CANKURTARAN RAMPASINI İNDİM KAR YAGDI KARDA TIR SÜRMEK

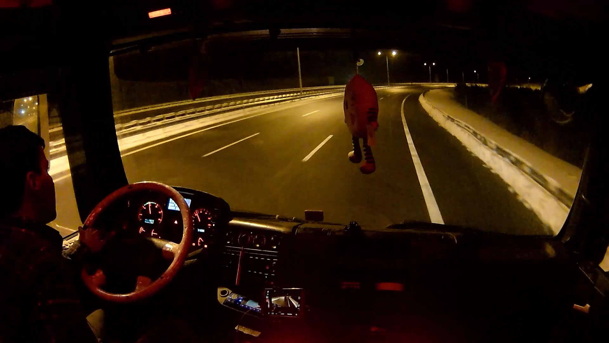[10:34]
Bazı yerlerde buzlanma var. Şimdi can kurtaranı beraber ineceğiz. Bu arada yeni başlayacak olan arkadaşlar nasıl inilir öğrenmiş olur. Bu arada daha önce söylediğim gibi aracımızda rötardar yok. Sadece dep freni var. Yani tek kademe. Bakalım nasıl olacak.
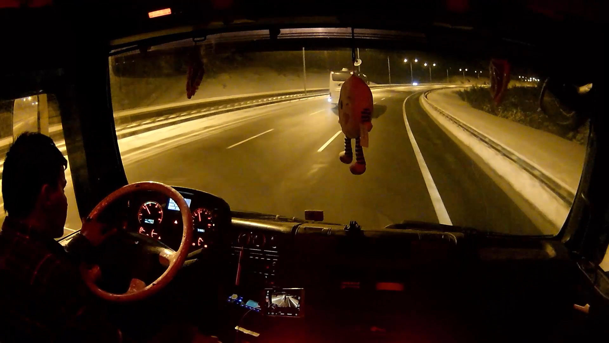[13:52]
Otoban açık bakalım. Ankara Konya arası nasıl?
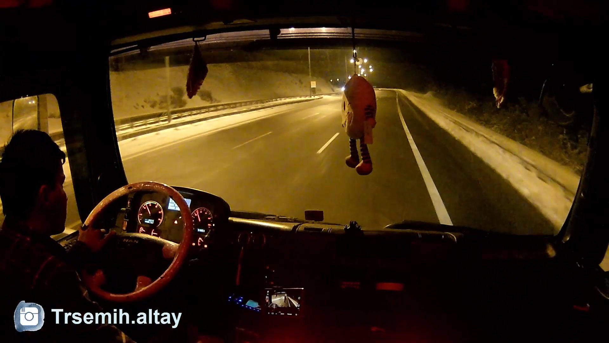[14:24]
Gördüğünüz gibi yerler parlıyor. Yerler parlıyor ama buzlanma yok.
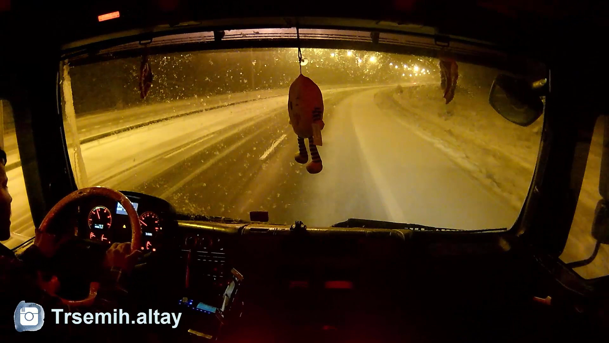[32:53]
Sabitleyicisi 53 km hızda kalmış. 30 km'ye ayarlayacaktım yanlışlıkla. Hız sabitleyiciyi açtık. Hafızasında olan hıza ulaşmaya kalkınca gaza yüklendi. Allah'tan ASR'ye kalkmadı.